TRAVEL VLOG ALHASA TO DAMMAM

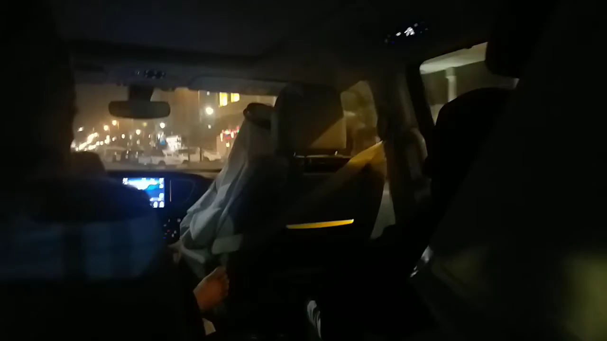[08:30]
Likod dyan is ang bahay na namin. Tapos si KFC. Ayan si KFC.